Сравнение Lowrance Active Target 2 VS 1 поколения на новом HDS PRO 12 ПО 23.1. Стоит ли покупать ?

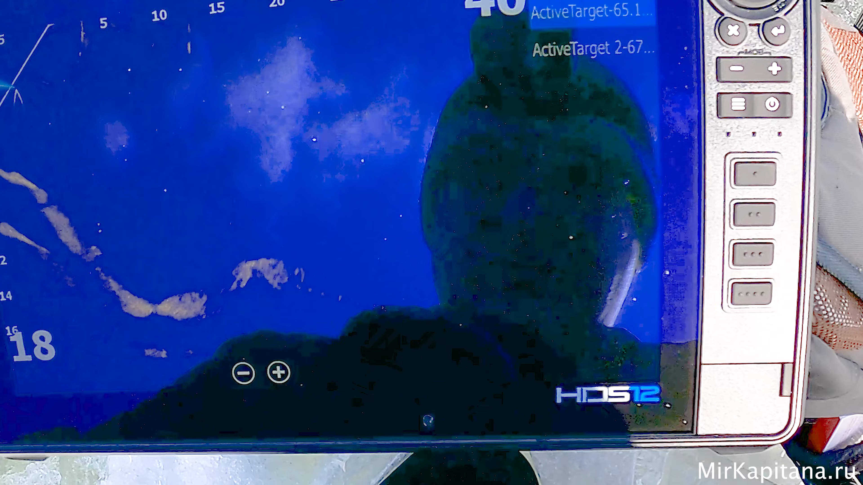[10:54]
Еле-еле Еле ее видно Да И теперь Включаем второй
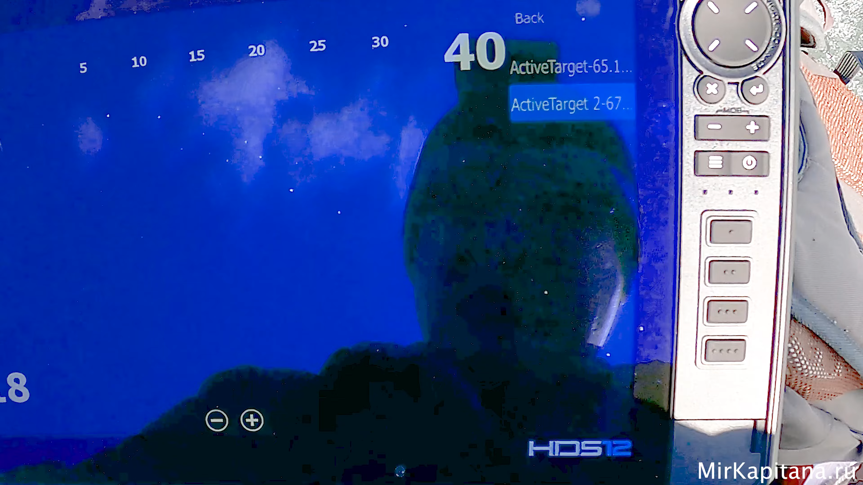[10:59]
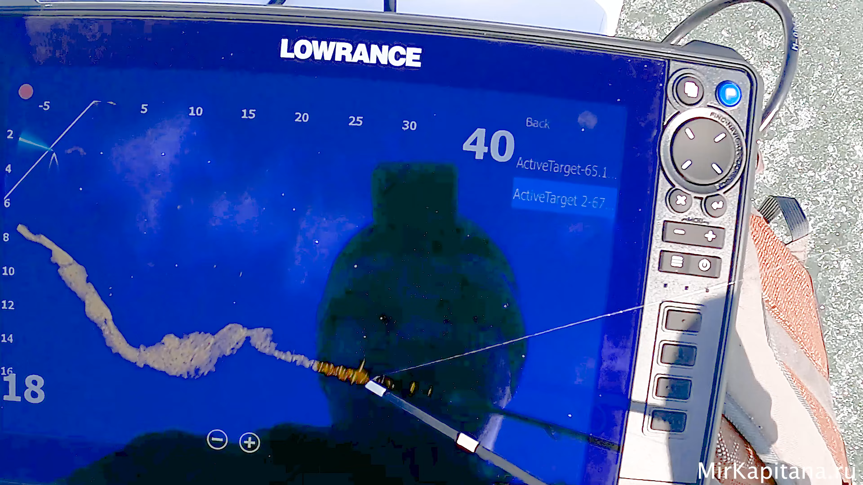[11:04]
Да Слушайте Ну, господи Вот, смотрите Сразу Все четко Прям ее стало видно Вот она
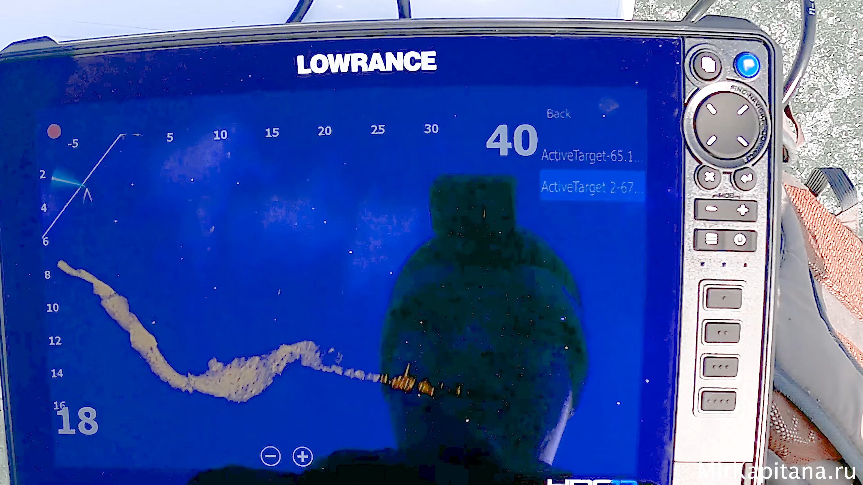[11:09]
Так И она получается Вот как я иду Еще
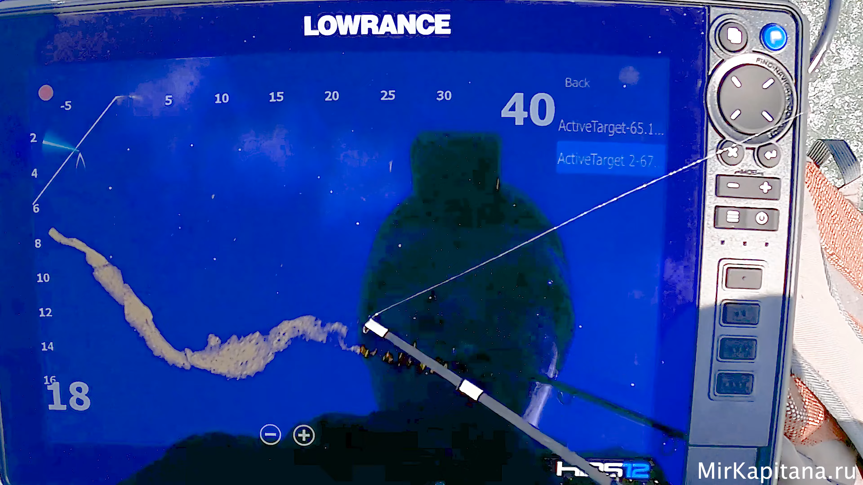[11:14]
15 метров Нужно до нее дойти Мне
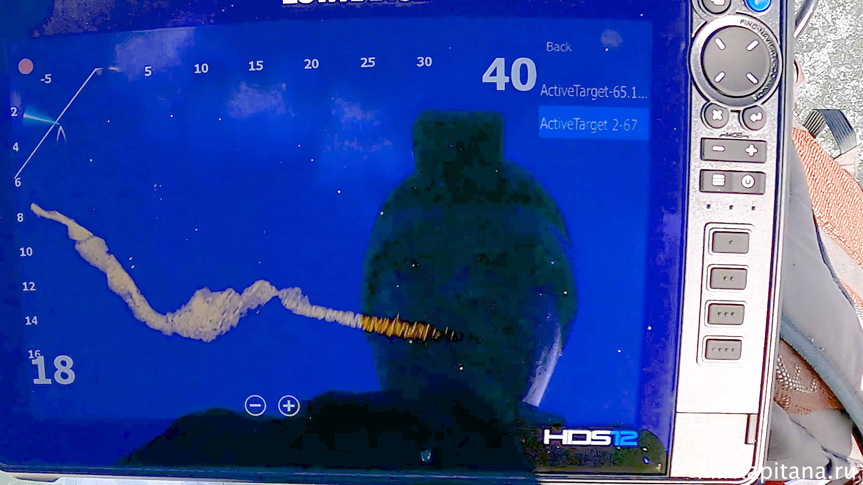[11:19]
Да Ну, пойду еще Пробурюсь Там посмотрим Как там будет Ловить приманку
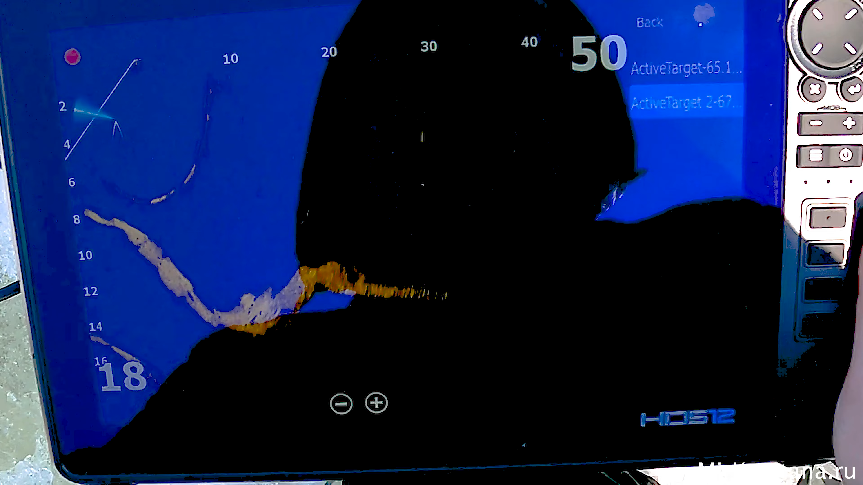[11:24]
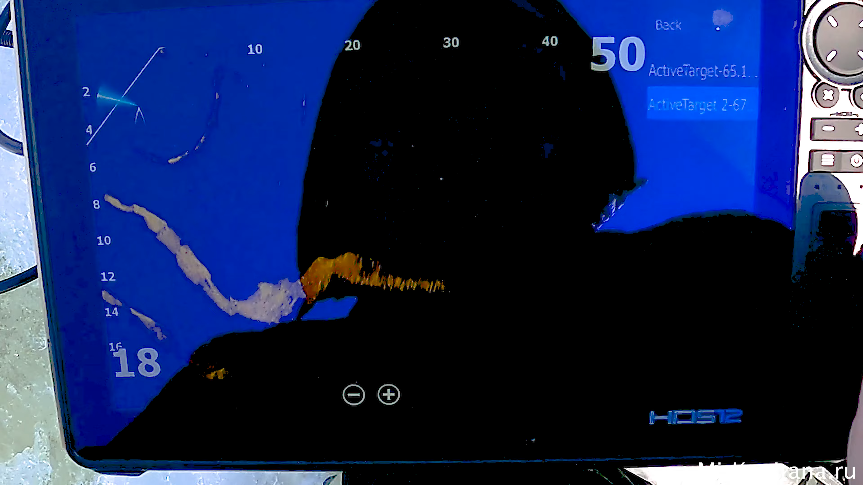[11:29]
А, ну вот Его Вот приманка Ну, еле видна Еле видна Вот она
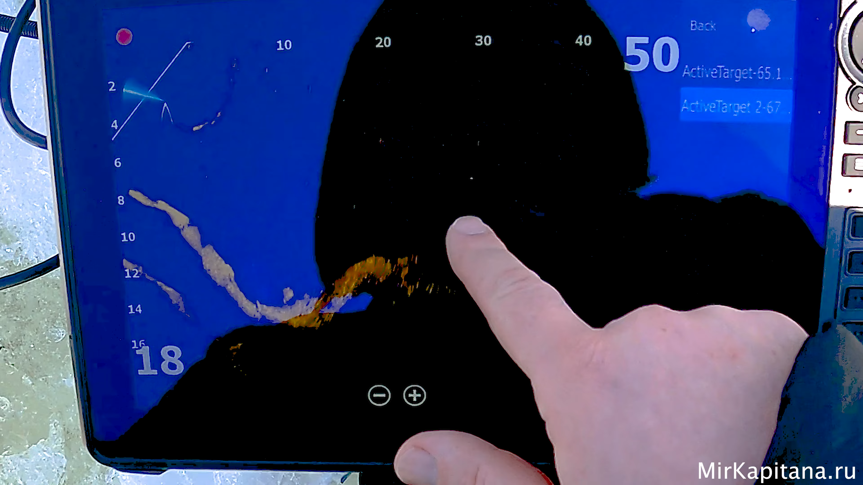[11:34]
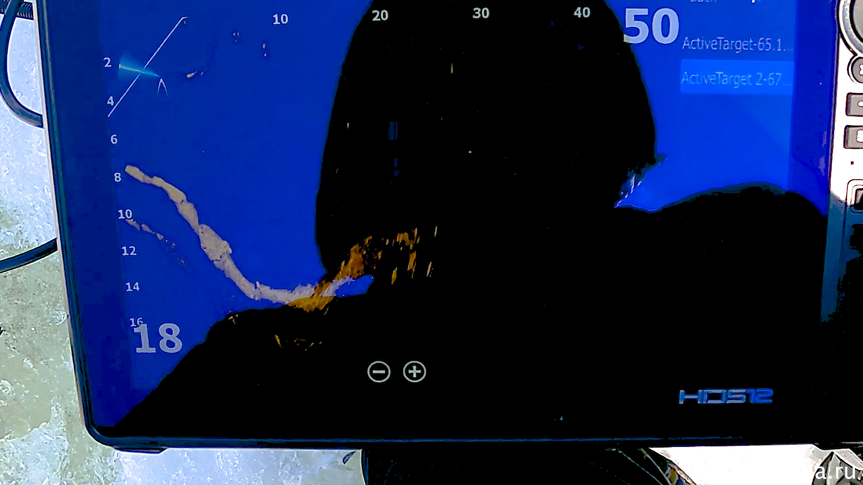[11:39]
Ну, нет Считает Тридцатку Маленький Вип Уже не видит 30 метров Уже
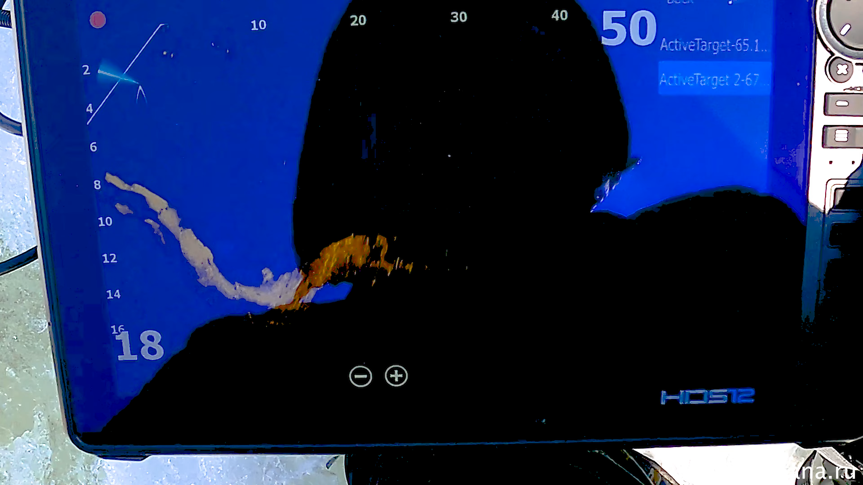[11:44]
Нечитабельно Вот она Вот он То появляется То пропадает
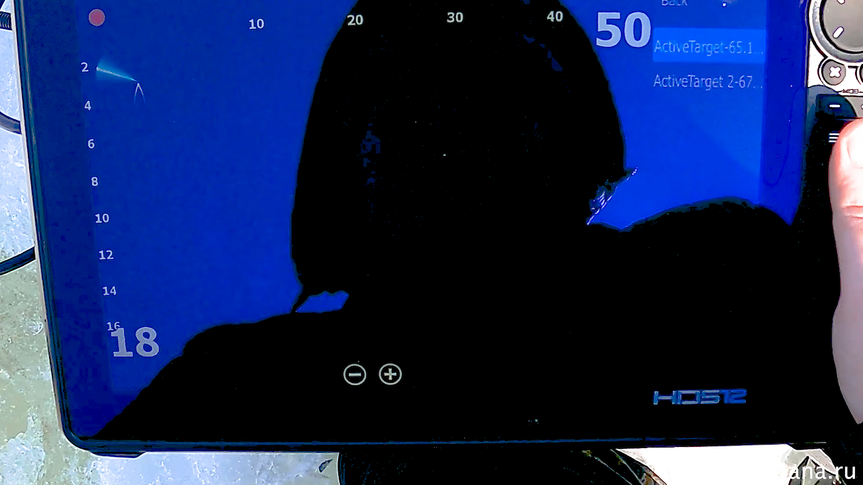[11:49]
Но я думаю Что возможно Еще что Один Ну, что Два датчика Одновременно Подключены Возможно Помехи идут
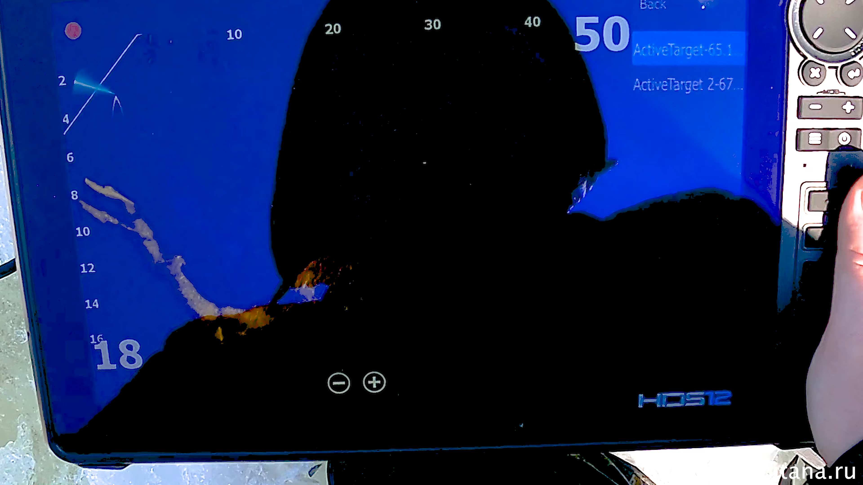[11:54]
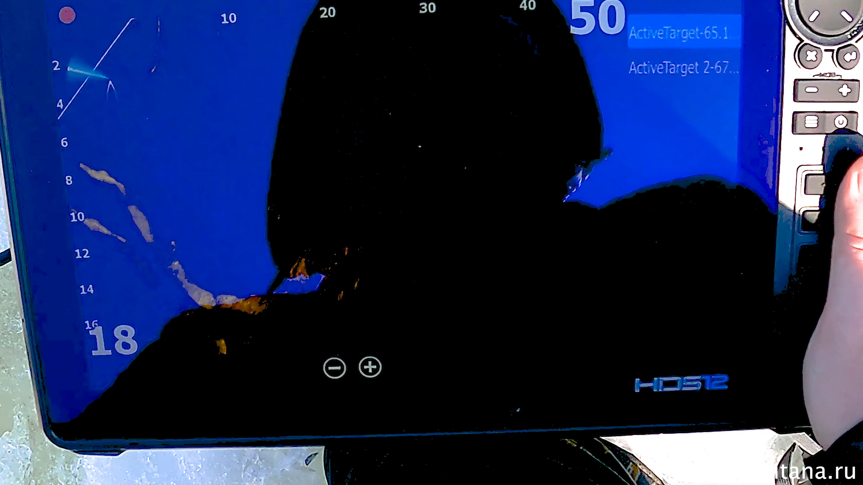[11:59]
Ну, естественно На первом таргете Такое расстояние Уже
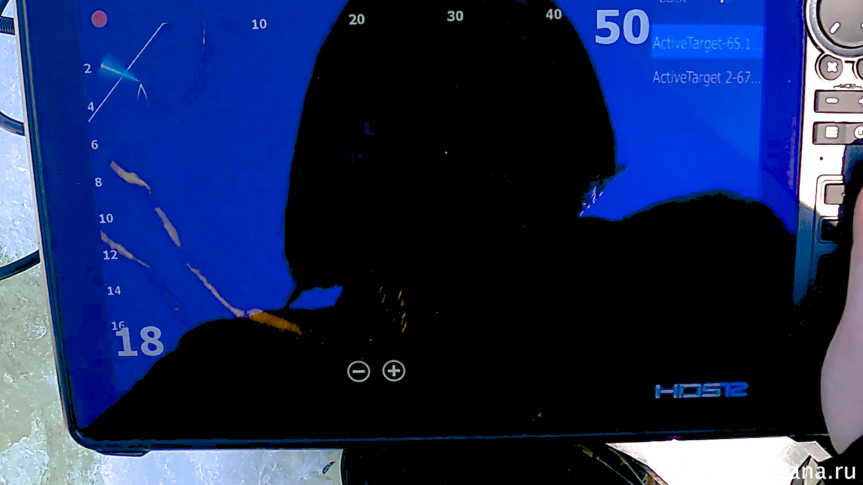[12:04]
Вообще Все Ладно Проверим Моток Перспектива Ну, нет Тут расстояние Большое В принципе